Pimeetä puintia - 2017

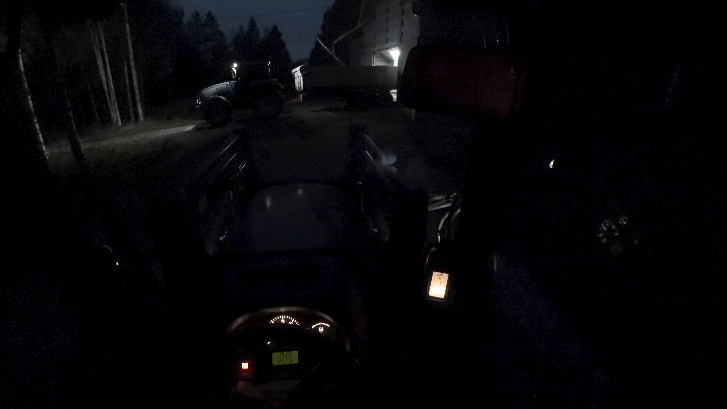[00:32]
Ja polterallaan samoille mestoille mennään, minne tuolla kaukana näkyy valoa. Mutta mä vien nyt tätä lastia tästä ekana kuivaajalle.